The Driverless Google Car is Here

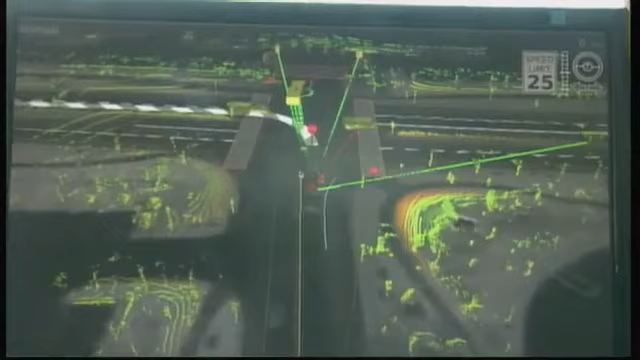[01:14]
It plots a route. It's aware of speed limits, traffic patterns, and known obstacles.